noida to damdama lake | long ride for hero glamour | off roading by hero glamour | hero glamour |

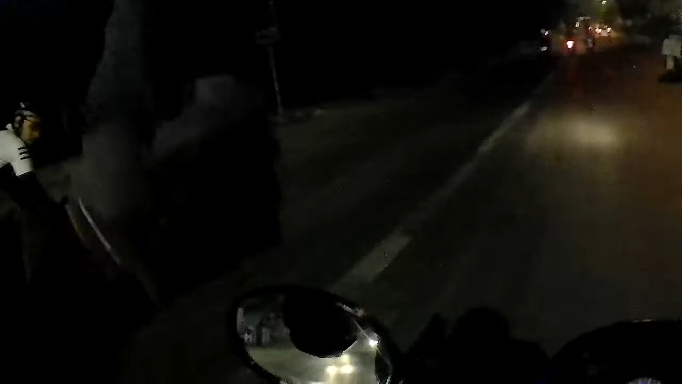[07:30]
और बाकी तो यार रहता है ये देखो क्या ब्लिंक कर रहे हैं यार, मतलब मुझे लग रहा है हेलमेट भी लाइट लगा रखी है, इस पर भी लाइट लगा रखी है,
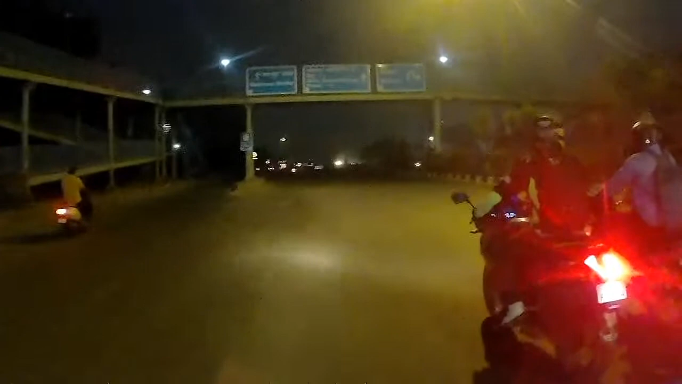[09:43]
यहाँ से अभी हम बदरपुर बॉर्डर में पहुँच चुके हैं, ओखला इंडस्ट्रियल एरिया, अरे कहाँ पे जा रहे हैं अंदर बाहर, तो